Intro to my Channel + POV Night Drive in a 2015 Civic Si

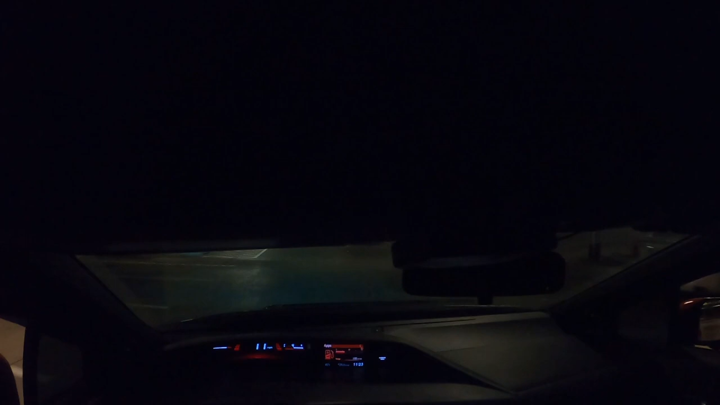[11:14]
or exl model that doesn't have navigation because you can't use the navigation uh like on this car it came with the navigation on the oem head unit can't use it uh it messes with the car play it bugs out like if you like to use ways and stuff it'll mess with the speedometer as well as your location uh and you know you don't want that so just keep it
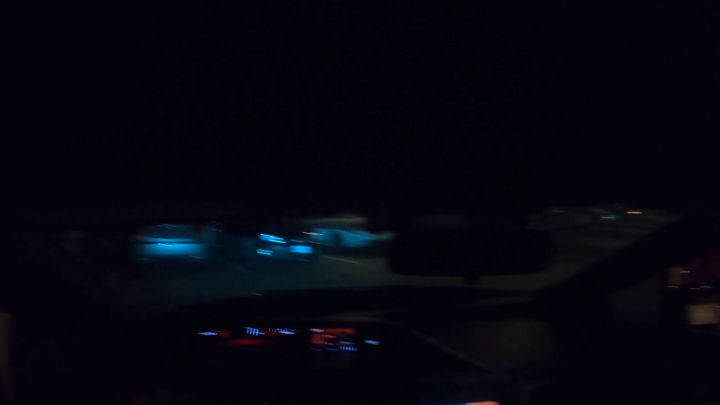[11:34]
unplugged and it works super super good all right let's swing it right here so we can head home do a little baby rip here and then we'll get on the freeway right quick just to get everything going car is an operating temp which is sweet don't want to do anything on a cold car don't want to damage anything and that motor mount man i love that motor mount oh it just makes the shift so buttery smooth
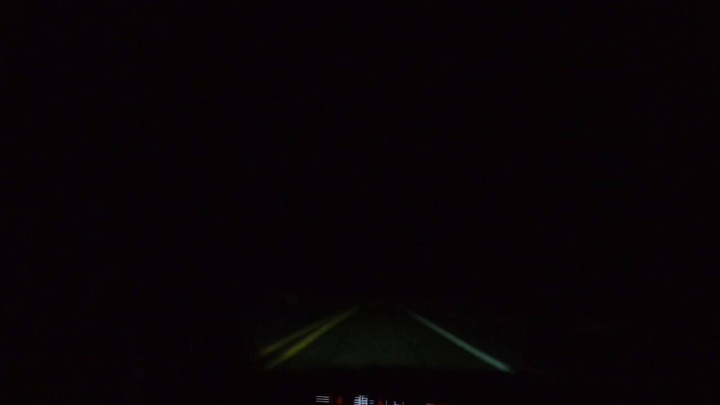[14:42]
fluids and like you know that the the timing chain as well since these are interference engines with that vtech um but yeah you know super super fun car great gas mileage too to be honest like riding in the city you're getting like 25 miles to the gallon like it's not amazing but you're not driving a prius you know don't expect 40 miles to the gallon and on the freeway you can push like 30 or 35 it's really really nice and it has that little infotainment up there that can i can cycle through with the buttons on the steering wheel here power monitor uh clock